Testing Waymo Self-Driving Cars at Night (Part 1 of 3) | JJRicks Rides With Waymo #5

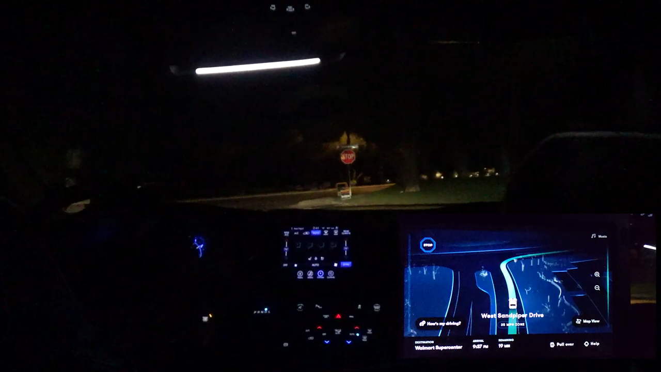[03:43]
In an intersection. What's it doing? It's turning right. It'll show you on the screen. Can see the political signs on the liner. Yeah. Wait, did it? Did it? Wait. Okay, so it inched forward before that person it was waiting for. That makes me think it can see and read turn signals. Oh, that's cool. I'm not sure though. But what if the person doesn't follow through?
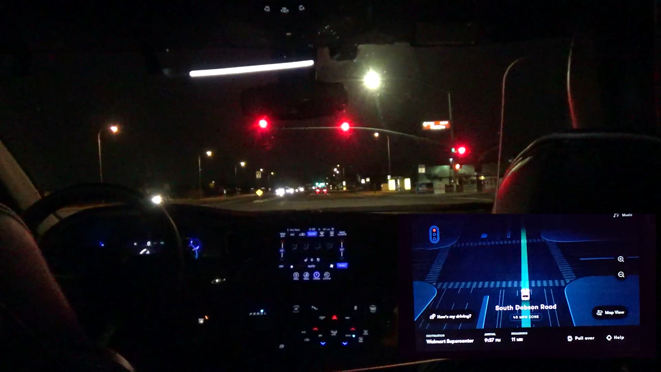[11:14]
know why people think it's loud. Because it's very quiet. It was in my other video, but also the camera gain was making it louder than it actually is. So. Well, in real life, it's very quiet. Yeah, I will agree with that. I'd say it's probably quieter than an engine in a normal car. Yeah.
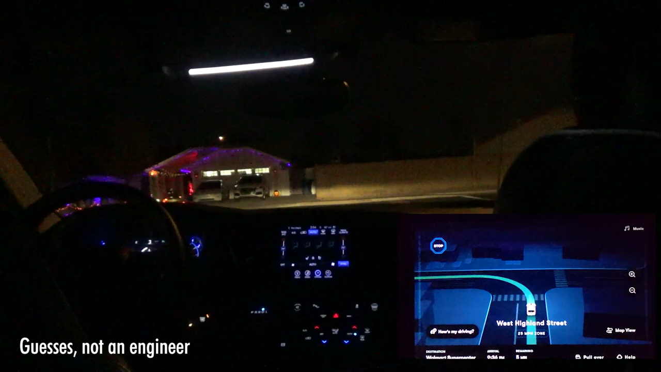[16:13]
at least it uses cameras and LiDAR to make sure and radar. It can see something in three different sensors in there. Yeah. It can see parked cars, too. And notice how, you know how, like, every CAPTCHA ever, I'm like, are you a human? Click the button. And every single one of them is driving related. Oh, like, that's why. select the traffic light. Select the car. Select the bike. Yeah. They're all driving related because you're helping train Waymo.
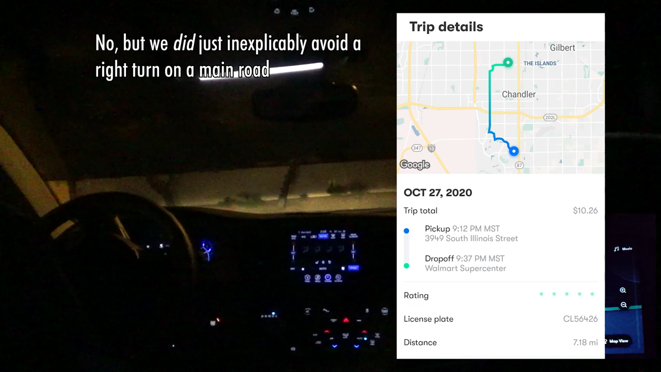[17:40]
Looks like it. Ooh! Okay. That's here. It's fine. You got this. It's not gonna pull in front of somebody. Never ever seen it. Okay, not good. It's a normal, you know, nice separation. Very nice.